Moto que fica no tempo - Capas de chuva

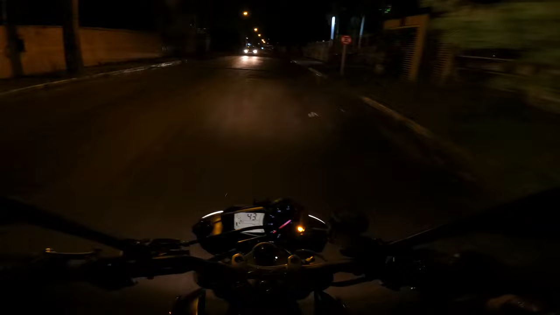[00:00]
Fala gurizada, tudo certo? Aqui, tudo certo? Provavelmente vai dar pra ver na câmera Várias poças d'água ainda, chão meio molhado Essa semana choveu, acho que começou a chover domingo e Hoje é quarta-feira, até agora a pouco tava chovendo ainda
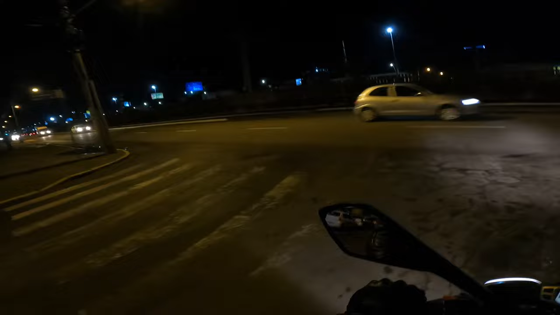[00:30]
Até agora a pouco ainda tava chovendo, cara E, bah, hoje eu lembrei de um monte de assunto pra falar Esse vídeo aqui vai ficar com 20 minutos Mas, bah, deixei a moto parada ali todos esses dias Desde sábado até agora, quarta-feira